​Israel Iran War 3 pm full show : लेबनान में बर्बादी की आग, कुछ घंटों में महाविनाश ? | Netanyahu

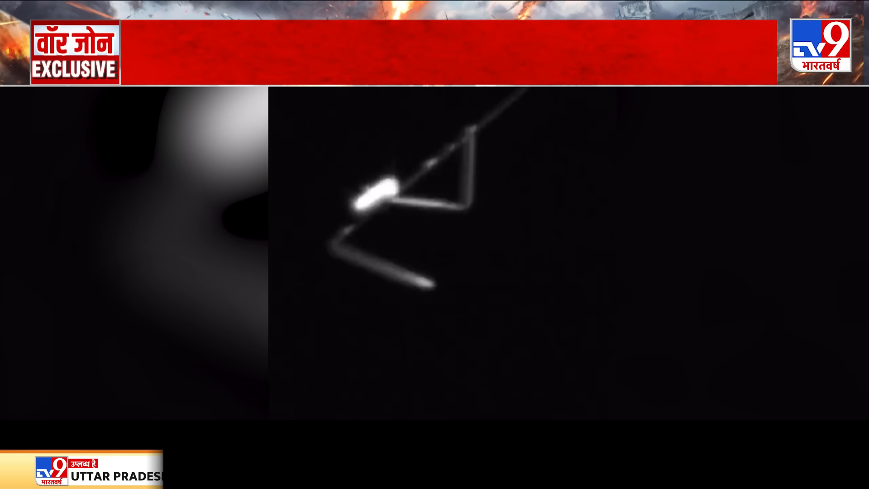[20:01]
اور پھر سو کلو وارٹ انرڈی والی لیزر بیم پھلک چھپکتے ہی اس ڈرون یا راکیٹ کو بھسم کر دیں